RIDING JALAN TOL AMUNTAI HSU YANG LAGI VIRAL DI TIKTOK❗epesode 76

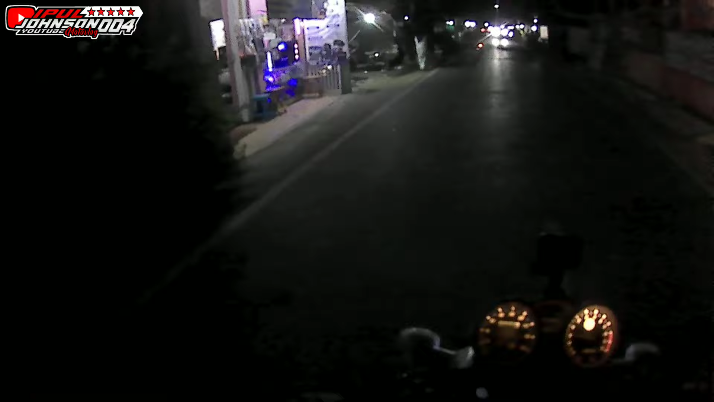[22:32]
Oke, di sini kita enggak dengerin musik ya guys ya, karena masuk ke intercom nih. Keadaan gue masih batuk-batuk lagi di sini. Yo. Dulu ya. Oke. Oh, gelap ya guys ya di daerah sini.